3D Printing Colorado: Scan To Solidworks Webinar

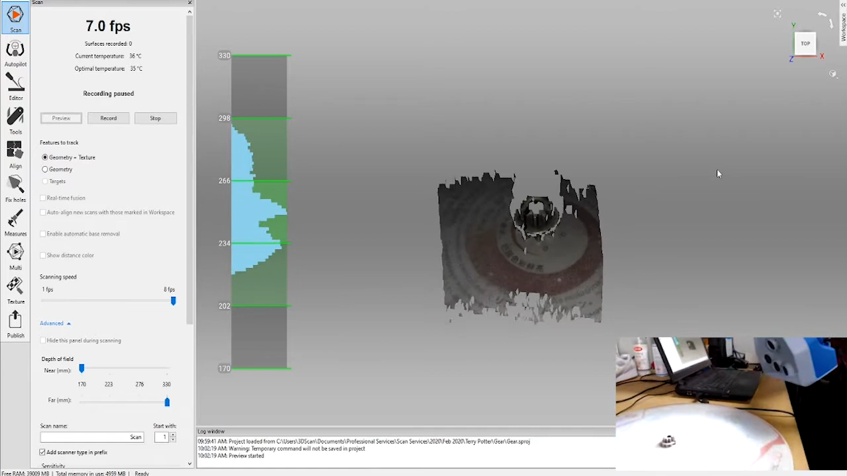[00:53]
so the way it is working is it's projecting a grid onto this object,
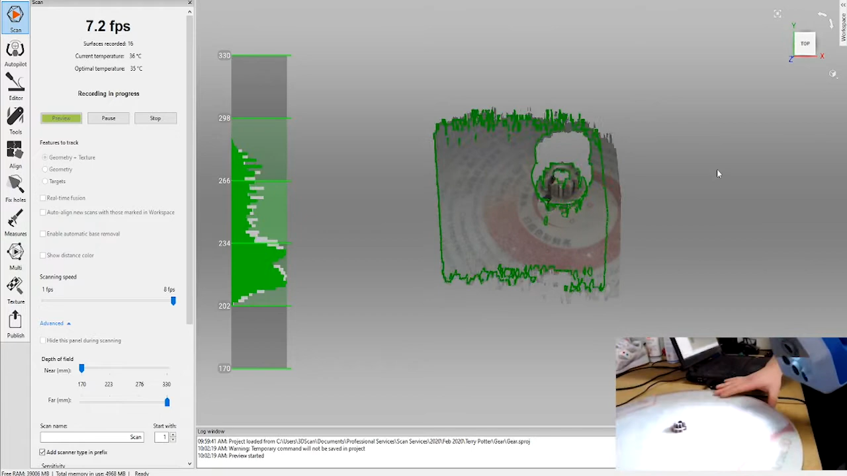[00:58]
in this case a very mechanical object that will come into play later with a reverse engineering process.
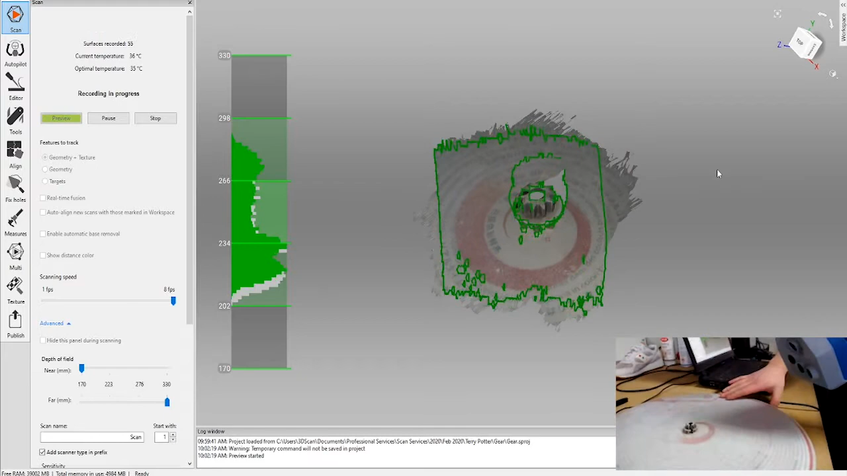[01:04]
And it's measuring how that grid distorts around it,
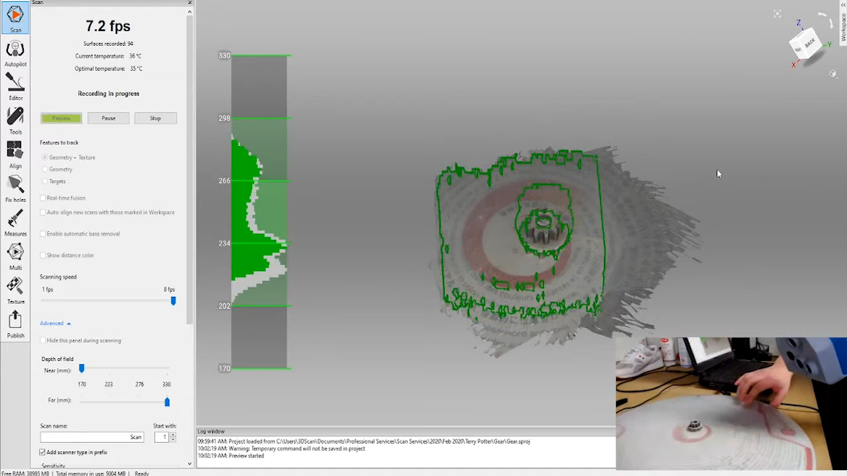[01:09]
in addition to tracking with the changes in geometry,
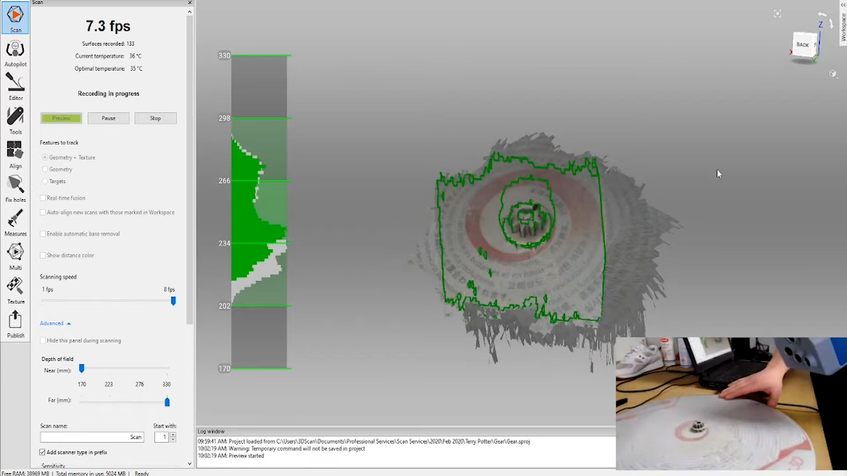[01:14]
it's also tracking the changes in texture, and Artex refers to texture as color data.
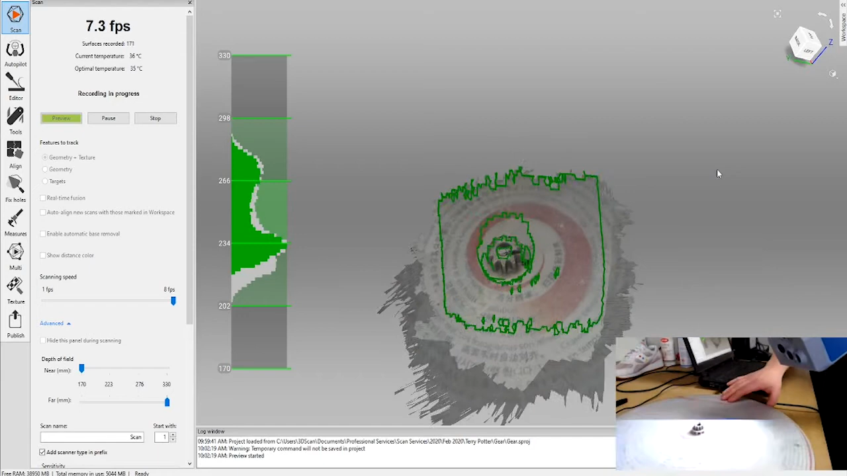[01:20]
So, for example, the turntable, all the writing on it is actually helping to keep the relative positioning, which is fairly unique to the Artex line of products,
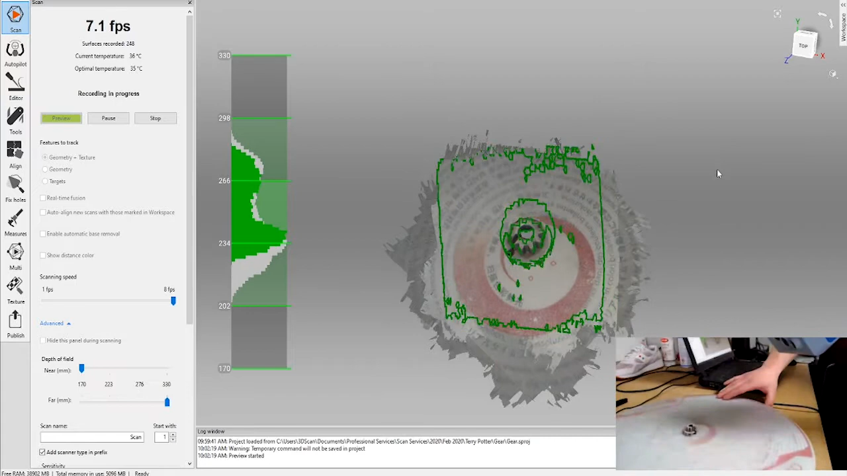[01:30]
which is also a reason why we don't need to have any tracking dots in the environment.
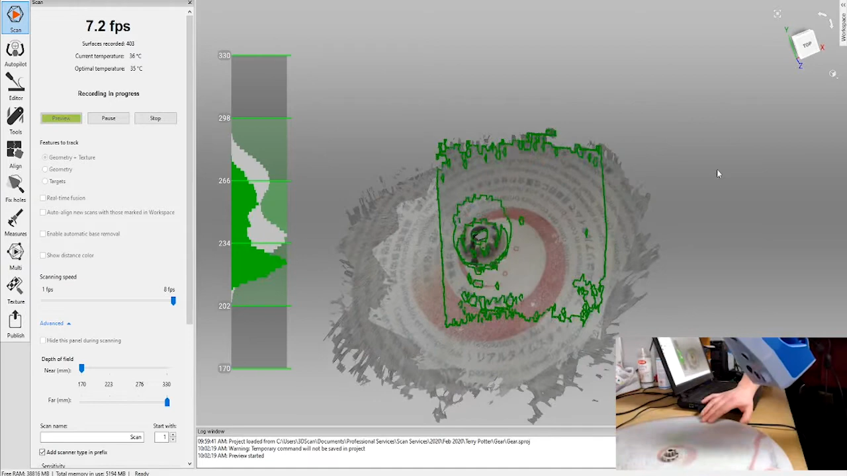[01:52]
Another point worth making mention of is the process that you're seeing right now for scanning,
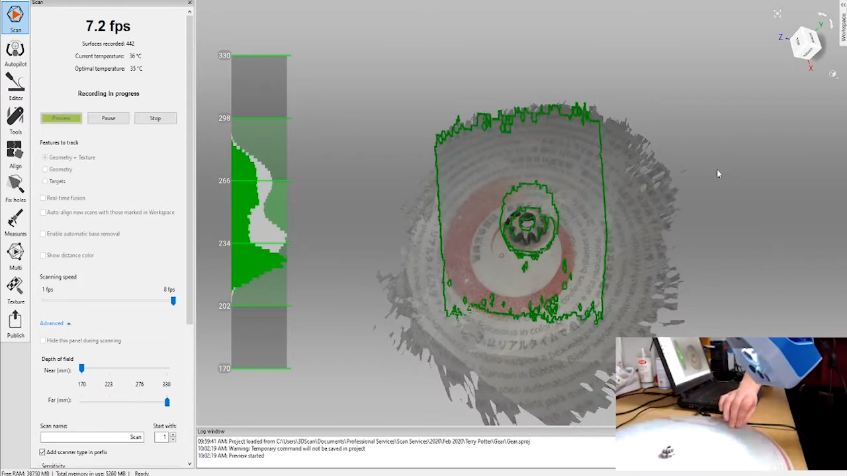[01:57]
as well as the process for reverse engineering that we'll go through when we take it over to Carter, is for all intents and purposes, exactly the same. Whether you're using the space fighter, the Eva, the Leo, the Ray, or the micro for that matter. It will all basically be the same. So, while Nick was talking, I went ahead and I spun this part 180 degrees in physical space.
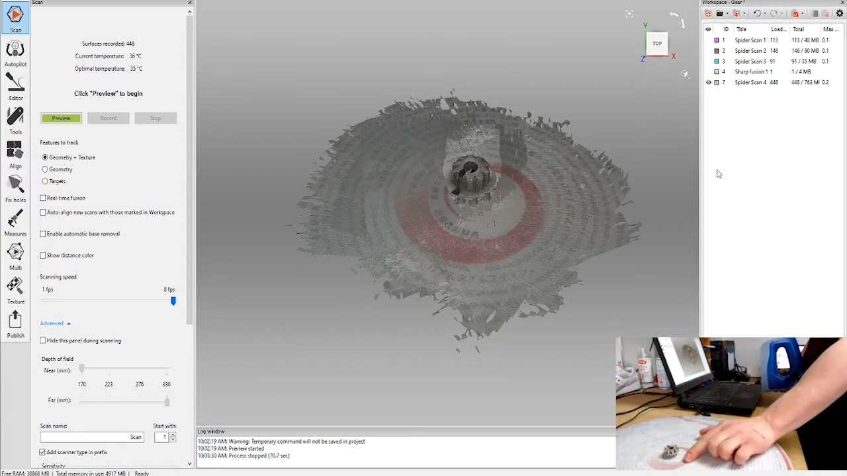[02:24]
We're going to go ahead and capture the underside of this gear here.
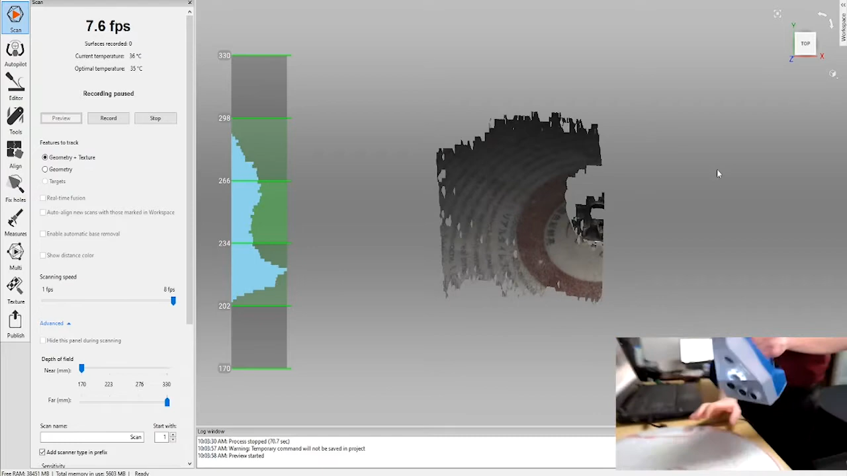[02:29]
And then what we'll do is we'll take a third scan, which is probably redundant data at this point.
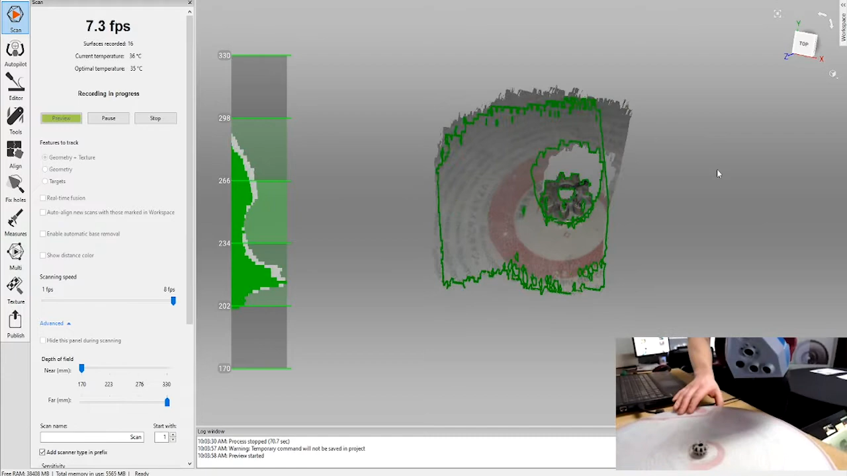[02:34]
However, what that will do is it will help me stitch them together and I'll do it on its side.
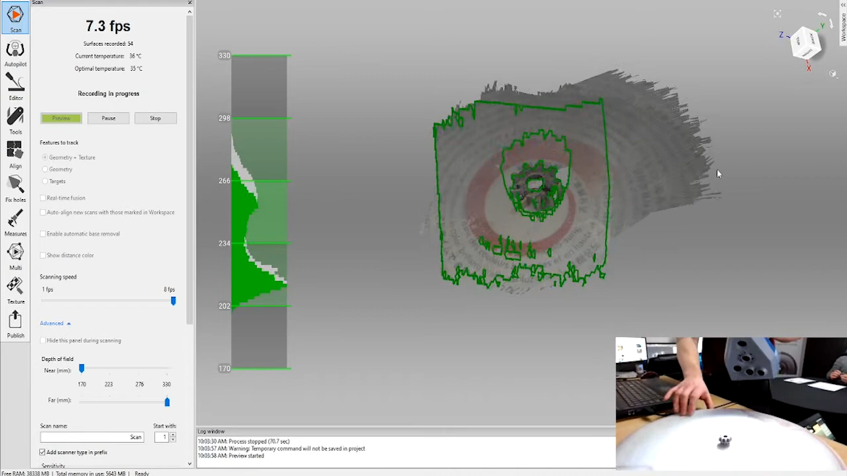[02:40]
That way it allows me to get front and back continuity and kind of use that as a backbone to stitch the rest of the scan data into.
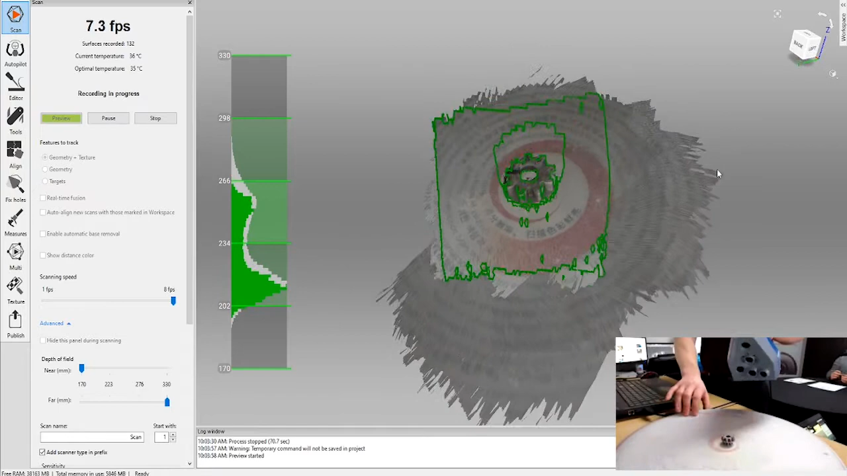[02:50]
So realistically, these two scans have enough data. The third scan is just to help the human operator piece it all back together.
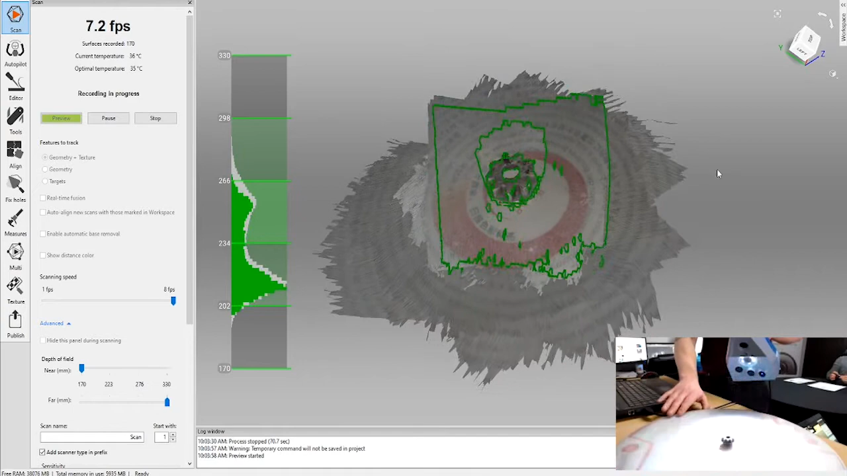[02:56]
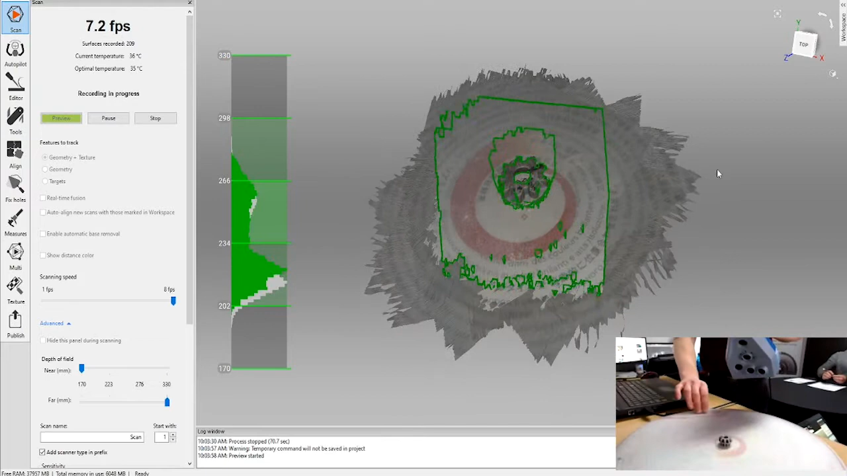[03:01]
So a little bit about the space fighter here in general. It is a structured blue light where some of the other scanners are structured white light.
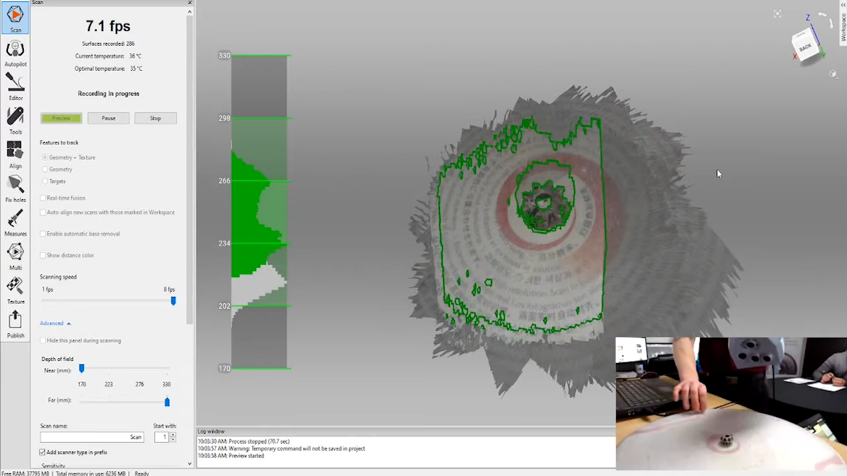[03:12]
The scanner has a resolution and accuracy of about 50 microns, which is about 2,000. The objects are generally for this scanner designed to be something the size of a baby's tooth, not up to something the size of a beach ball. However,
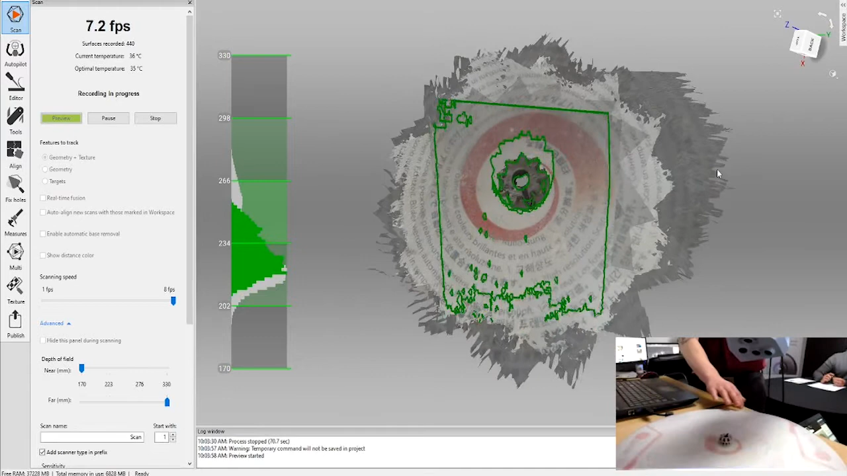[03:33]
it's usually not the scanner necessarily that limits the size of the object that you can scan with it. Sometimes it comes down to the specs of the computer and amount of time that you've got because the data sets can be pretty large.
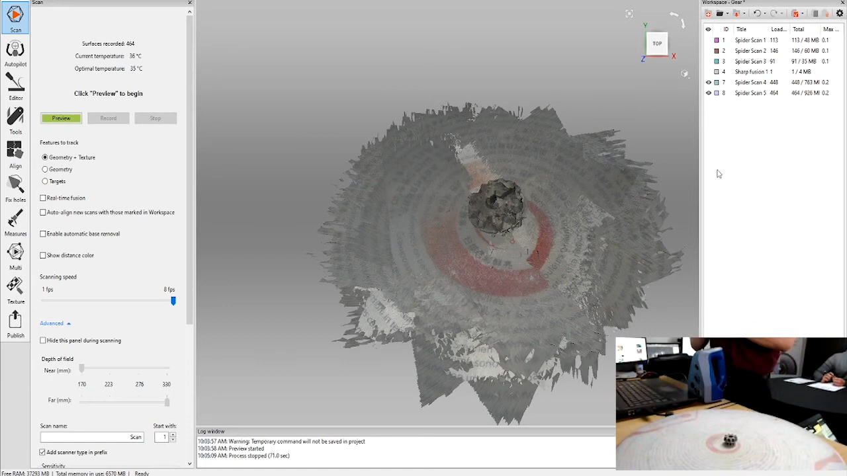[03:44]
The field of view of this particular scanner is about the size of a postcard and as compared to the EVA that has a field of view of about the size of a regular sheet of paper.
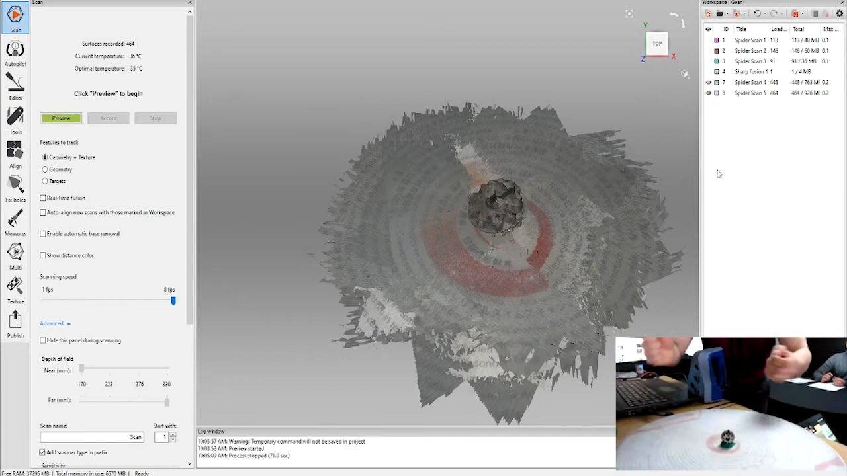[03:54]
And then the LEO is very much adjustable.
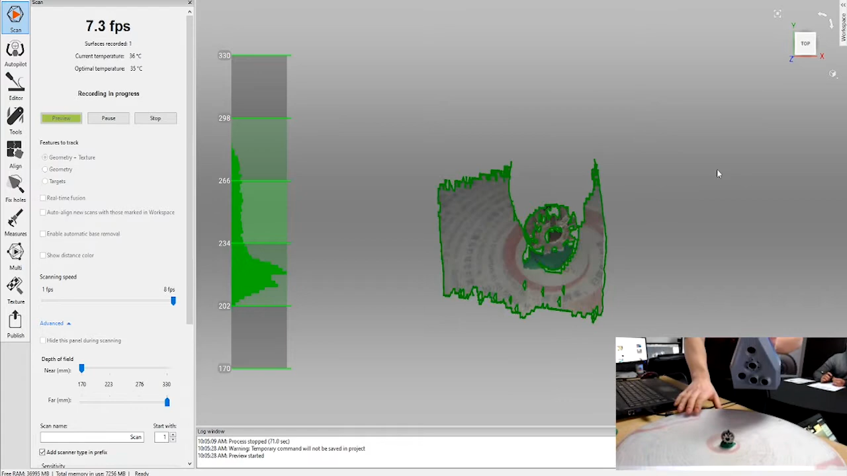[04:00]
The space fighter has a, it will collect frames at about 8 frames per second.